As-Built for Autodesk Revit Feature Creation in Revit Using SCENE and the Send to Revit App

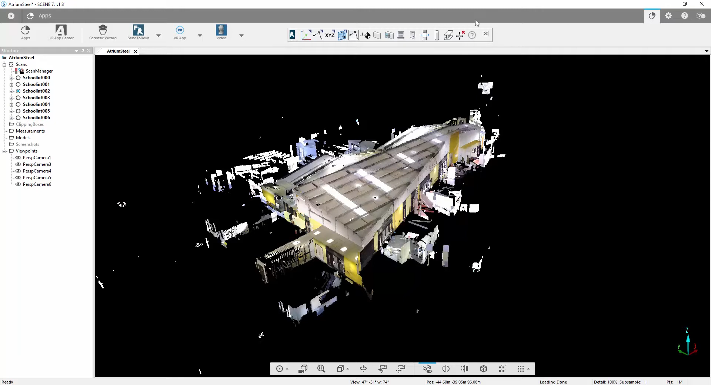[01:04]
We're just going to go now and press Open Toolbar and anybody who's used PointSense in the past particularly with VirtuServe will notice that a lot of these commands are the same commands that are inside VirtuServe which we now have access to use inside Scene. We can use these within the 3D view but we can also use these within the Quick Views.
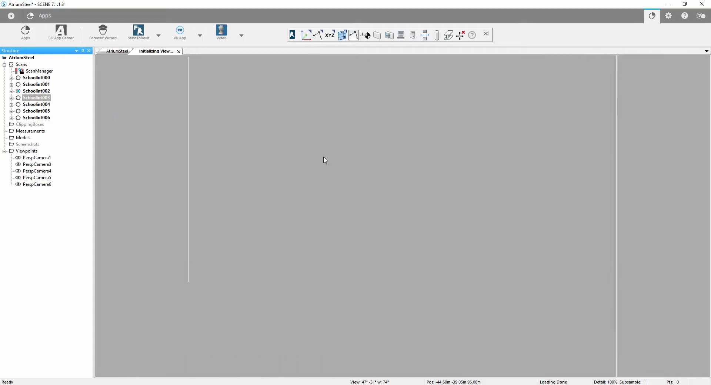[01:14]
So I'm just loading in a Quick View now.
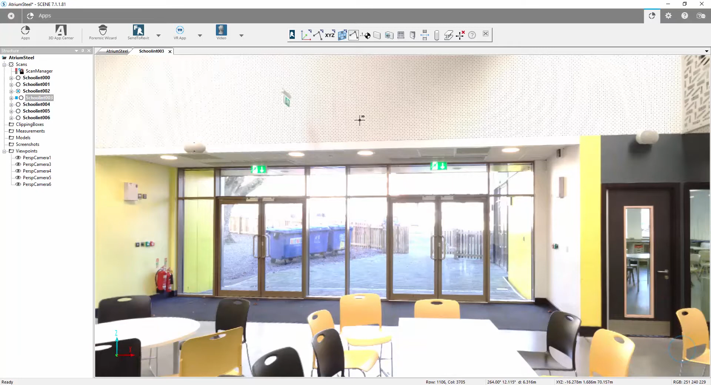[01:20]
The first thing you'll notice is that my cursor has changed and I have this 3D selection function. If I was to click now that would create a point on that surface however to navigate in Scene now we need to hold down the Shift key with our standard left click to
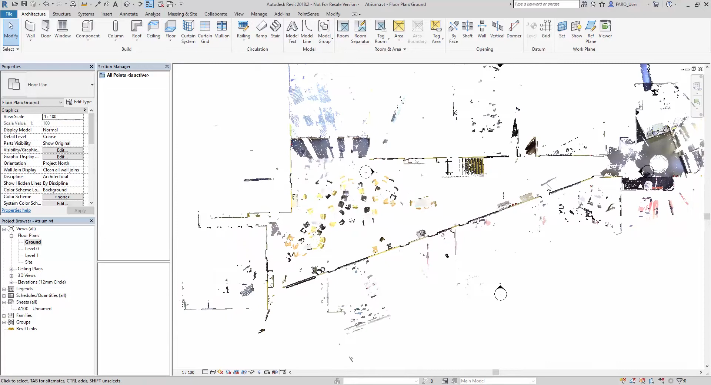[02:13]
If I go and rename that as Ground and we can open that one up you can see we've cut that level at that plane. Similarly now let's go back to the 3D view here and let's go into Scene again and let's go and take another level selection at the top of that wall.
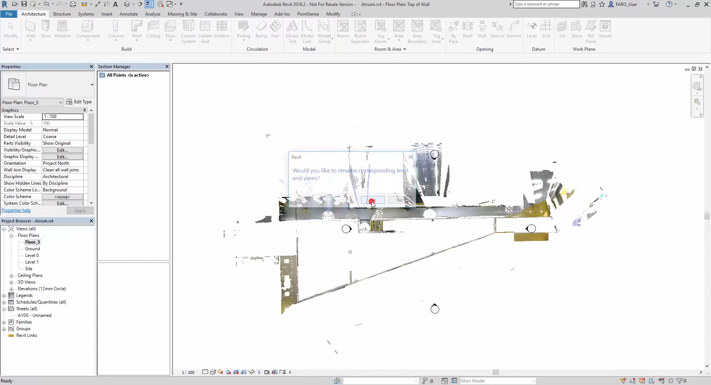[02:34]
Again back into Revit we can see it's cut this nice plane at the top of that wall and we'll rename that one top of wall.
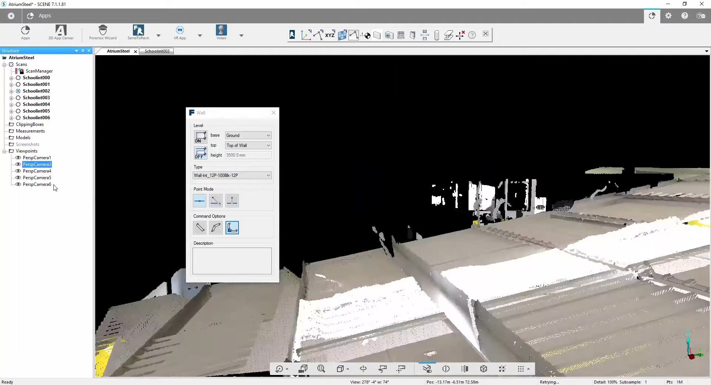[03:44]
and you can toggle through these views with the F2 key. You can see I've now moved a bit closer to that point cloud. So now I activate this continuous wall command and I can make selections on the point cloud at the start and end of each run. We don't have to be too cautious about selecting the end of the wall as the software will automatically join that wall at the connection.
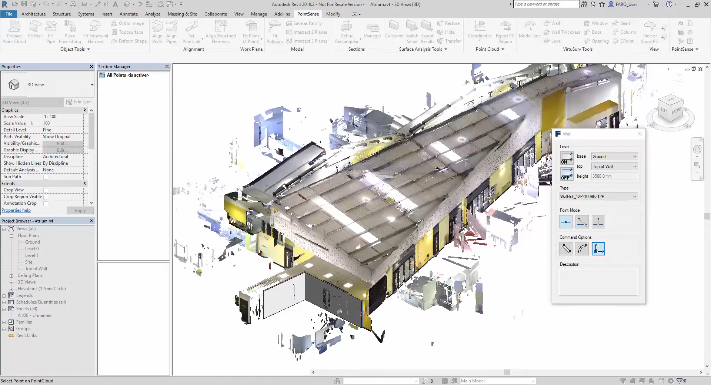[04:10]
So you can see here we've just done these two connections. So now I'll just go back into Scene and I'll move this window out of the way. I can go and choose on the small wall here.
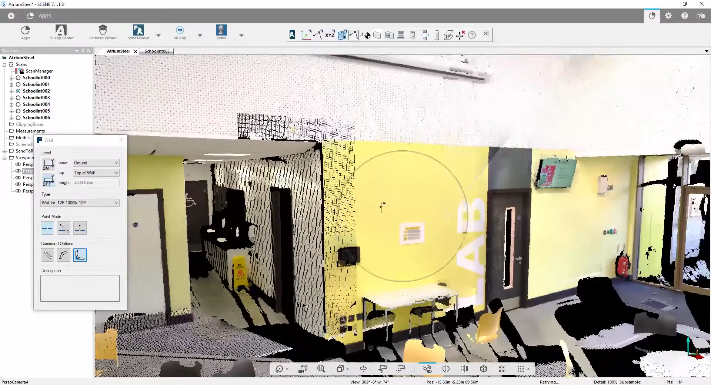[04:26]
If I press the F2 key that's panning me around and I can just continue my wall selection along this route.
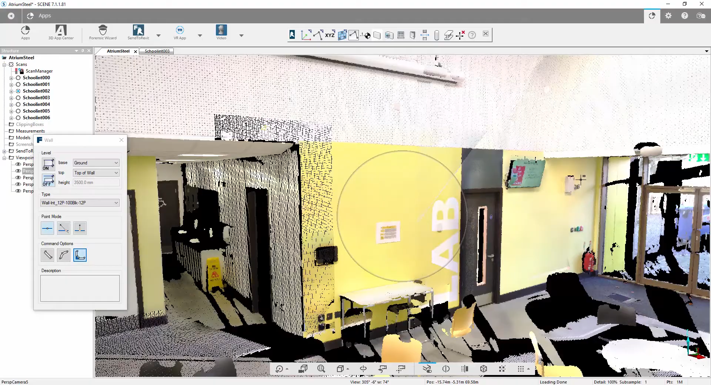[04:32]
F2 key again. So we're essentially clicking a start and end point on each wall surface. We go now into Revit and have a look at what we've created
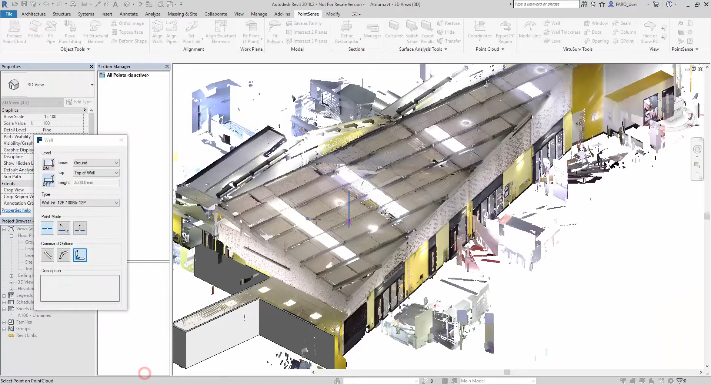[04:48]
and I'll cancel that wall command.
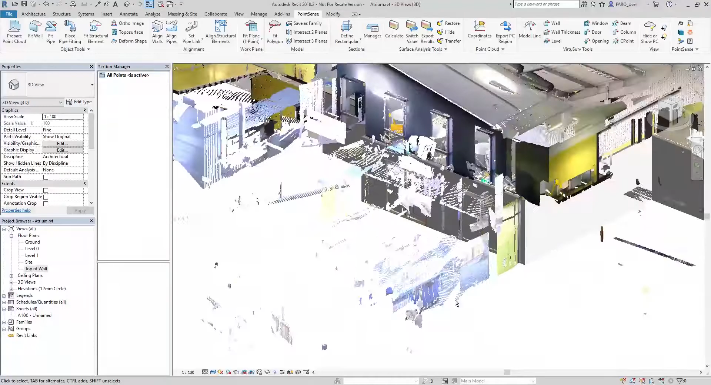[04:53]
If we navigate around you can see we've now got those walls inserted according to the levels
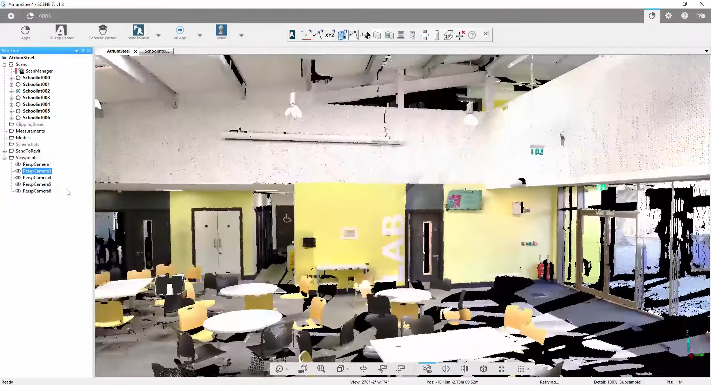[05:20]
If we want to put in maybe one of these windows or doors we can do this again
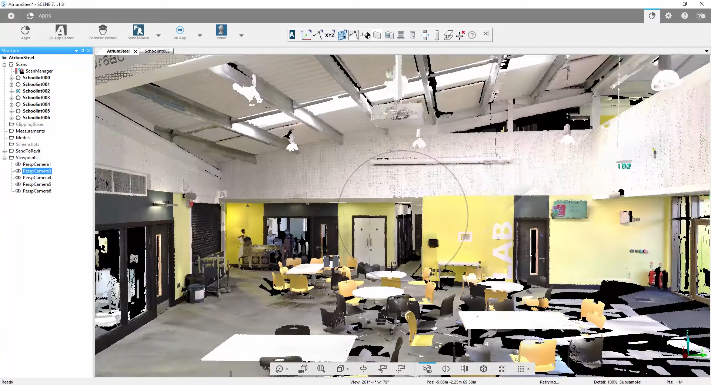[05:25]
from 3D view or from the 2D view.
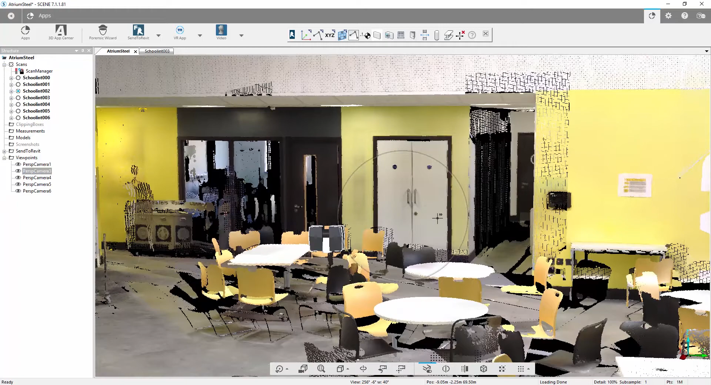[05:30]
We may get a slightly better angle on this from the some of the 2D from some of the 3D views.
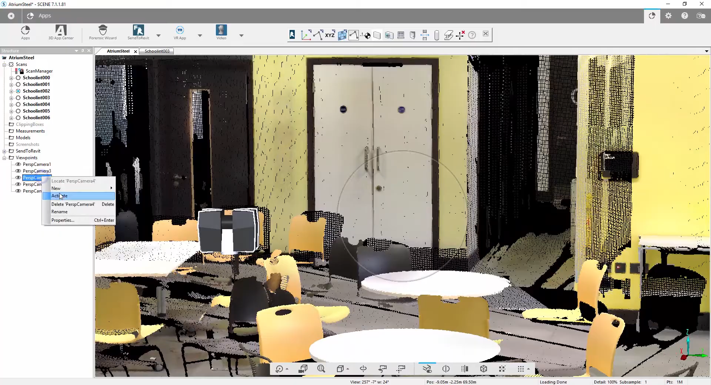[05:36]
So if we go and select the door command we can go and select a standard type of double door. As long as we tick the box which says create new family type and use the two diagonal
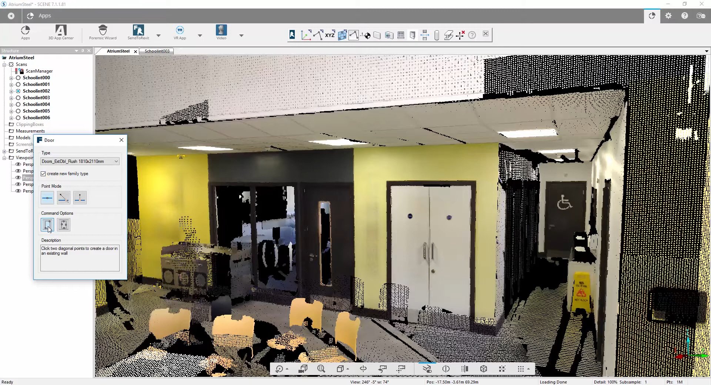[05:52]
points fit in command we can take a selection at the top and a selection at the bottom corner of the door and what we'll find inside Revit is that our
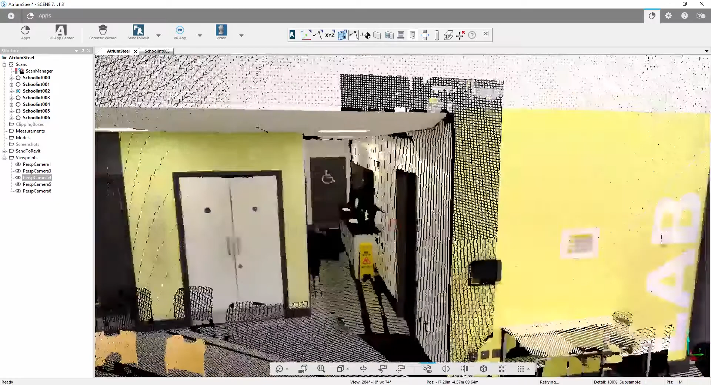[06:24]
through the point cloud and insert some doors. Again top corner bottom corner of the frame if we go through into Revit you can see now we have that door inserted.